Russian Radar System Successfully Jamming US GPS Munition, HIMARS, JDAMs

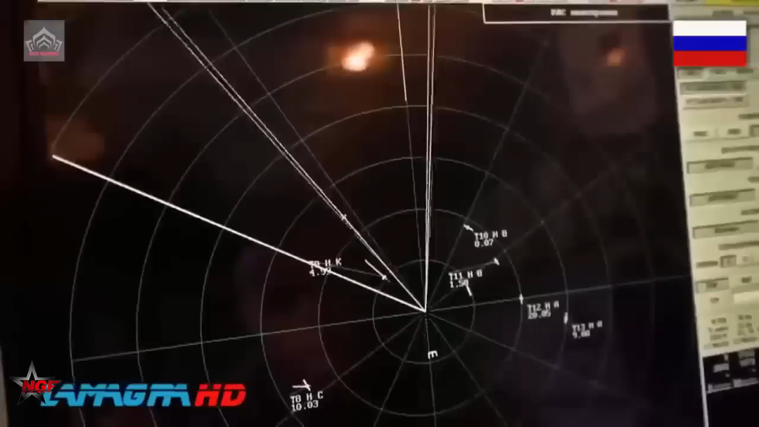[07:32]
Notably, some, such as the R-330ZH Jatel system used by the Russian Army at a tactical level,